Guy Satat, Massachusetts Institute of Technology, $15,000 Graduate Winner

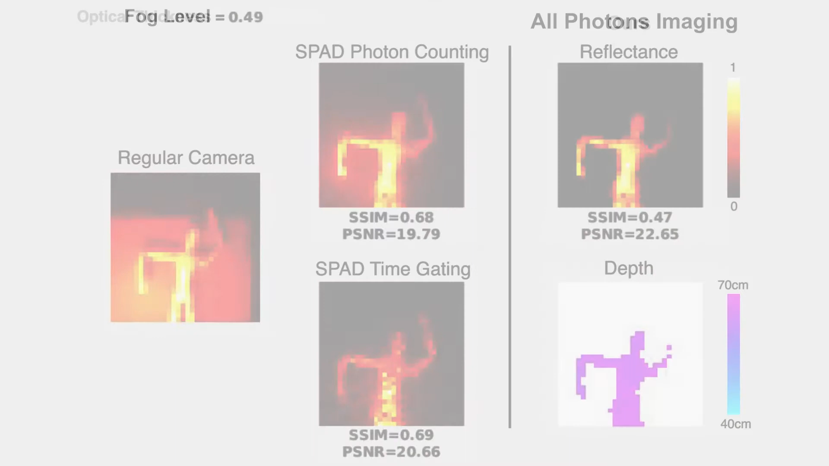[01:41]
Here are some of the experimental results, as fog is being added. On the left are other methods. And on the right is all-photons imaging, recovering the target depth map and a photo, demonstrating more than six times better contrast.